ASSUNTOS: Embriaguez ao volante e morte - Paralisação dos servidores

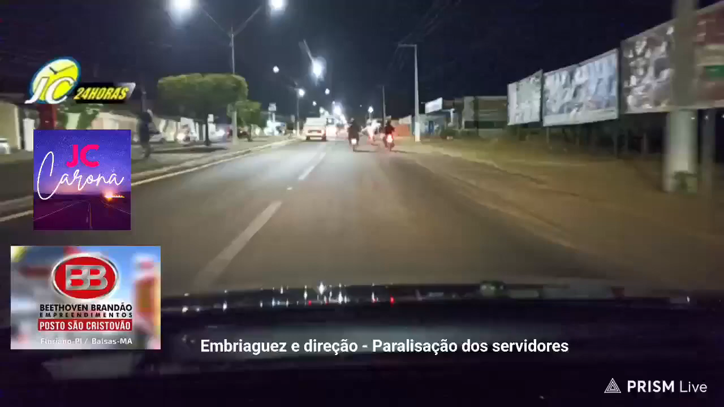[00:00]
Boa noite, amigas e amigos do JC 24 Horas. Estamos começando o quadro JC Carona, aqui pelo portal JC 24 Horas. Nosso boa noite a todos. Estamos passando aqui pela Avenida de Seu Arco Verde, Anel Viário de Floriano, subindo aqui, passando bem pertinho aqui, bem em frente à Agespisa, conhecida aqui em Floriano. Então, a gente colocando a Agespisa como referência,
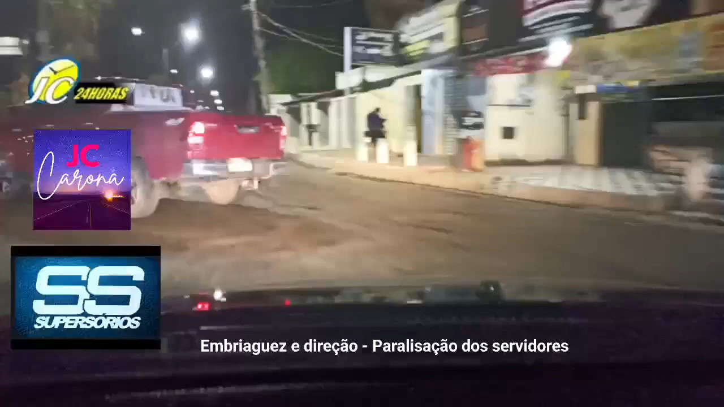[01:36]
estamos passando aqui bem em frente onde aconteceu esse final de semana, na sexta-feira, né? Aqui em frente à Quick, né? Na verdade foi lá dentro, né? No interior da sorveteria Quick, um grande incêndio. Estamos passando aqui, está tudo tranquilo, né? Tudo tranquilo nesse momento. Claro, o incêndio aconteceu na sexta-feira. Graças a Deus, nenhum ferido. Nenhum fato mais grave em termos de vida, né?
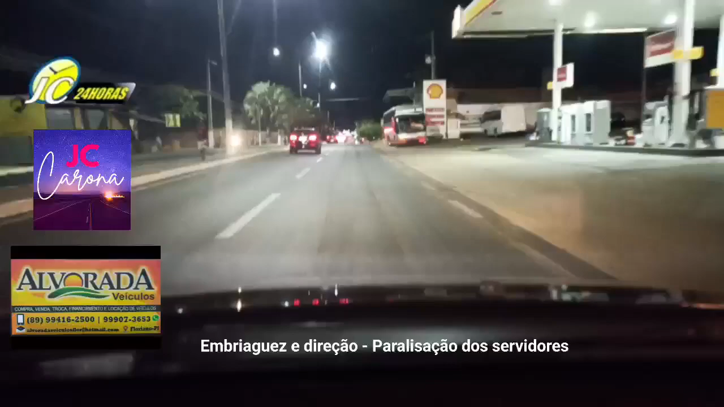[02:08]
Então, foi um fato que chamou bastante a atenção. Inclusive, no Jornal da Noite, nós estivemos ao vivo